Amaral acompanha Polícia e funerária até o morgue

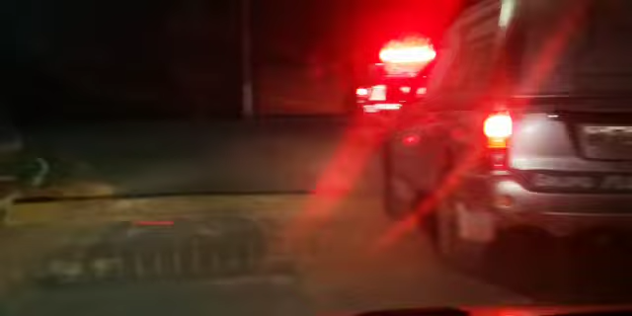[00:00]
Amaral Júnior, em cima do Lança Notícias, me encontra aqui atrás aí do carro da funerária, onde está levando um corpo aí de um homem que foi morto
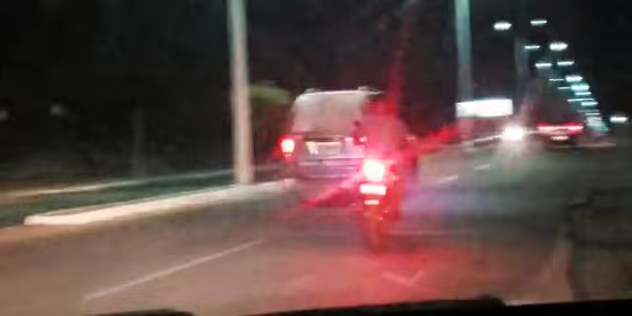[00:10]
aqui no residencial Santa Rita a polícia civil nesse momento está lá na frente o corpo aí se encontra no carro da funerária vão levar agora para o corpo, para fazer autópsia lá no HGM nesse momento aí estamos percorrendo aqui a Avenida Sanso Dumont esse aqui é o carro da funerária,
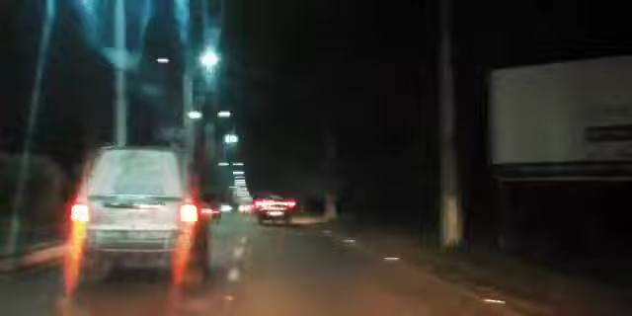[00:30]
mais na frente aí é o carro aí da polícia civil populares contaram nesse momento que, para a gente aqui da reportagem que o rapaz que veio a falecer, ele parou na residência e quando houve uma pequena discussão e alguém sacou de uma arma aí, efetou cinco disparos de arma cinco disparos aí, tá bom? De arma de fogo e nós estamos aqui,